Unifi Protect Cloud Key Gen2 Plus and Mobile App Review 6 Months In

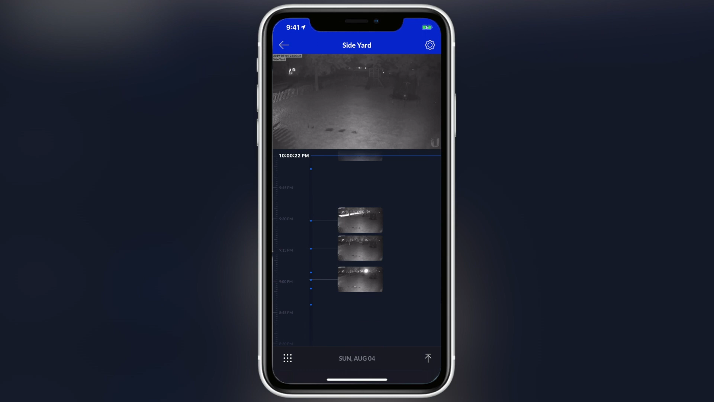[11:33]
And, as you can see here, I'm just flicking through and it's going through hours at a time. And, what it does is it drops the quality while you're scrubbing,